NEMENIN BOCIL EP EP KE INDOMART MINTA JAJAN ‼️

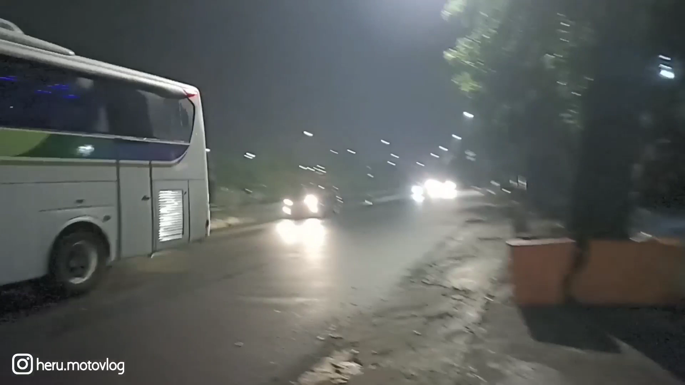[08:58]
Wih, banyak bis-bis. Banyak bis-bis gede guys, ini guys. Bal, tungguin Bal.